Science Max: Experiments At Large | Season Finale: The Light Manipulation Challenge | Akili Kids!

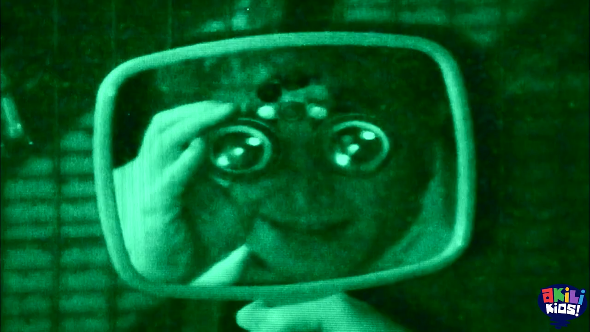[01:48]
So using infrared light, thanks to my night vision goggles,